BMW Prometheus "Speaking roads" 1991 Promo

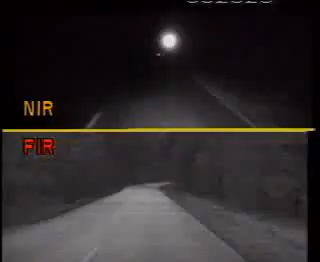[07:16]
Below, the infrared image that could be presented to the driver projected on the windscreen.